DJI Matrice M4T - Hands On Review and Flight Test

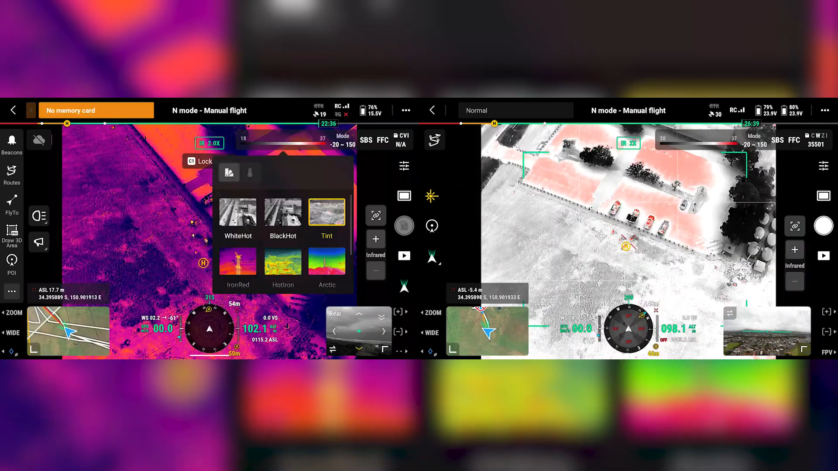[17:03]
All right. So I'm completely zoomed out. So are you. So we're looking at the same subject, obviously different angles, but we're only four meters from each other in height. So that's a really good example.
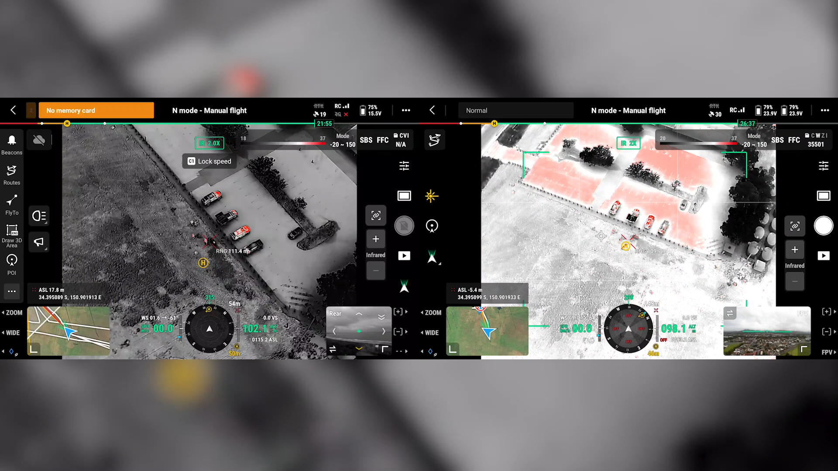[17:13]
So we'll go FCC. So that'll do the calibration. Yep. Interesting how this is so much darker. Yeah, it is, isn't it? On this. It is. This has this high res as well. I'm not sure about, so I just hit the mode button. Yep. Mode. Mode. Oh, it's just freaked out.
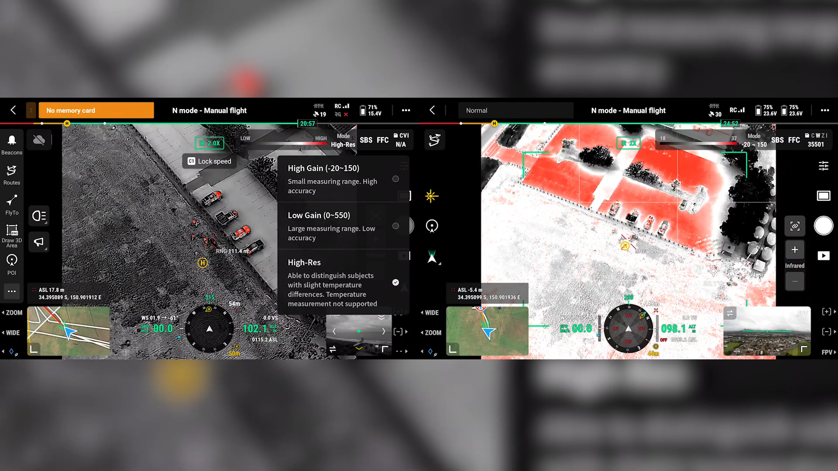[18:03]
But you can see how easily these people are popping here as well. Yeah, that's phenomenal.